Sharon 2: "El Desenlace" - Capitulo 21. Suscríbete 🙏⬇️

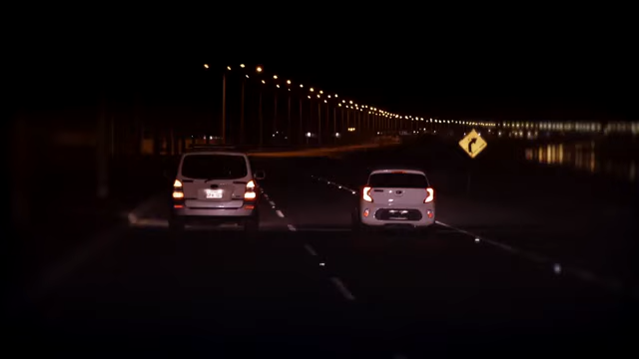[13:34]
Afortunadamente yo venía despacio, pero poco a poco fue sacándome distancia.
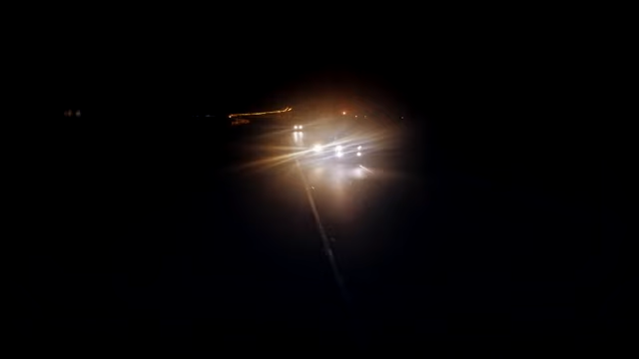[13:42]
Luego el auto hizo una maniobra algo extraña, como si hubiese saltado un rompevelocidades o algo así, no sabría decirlo.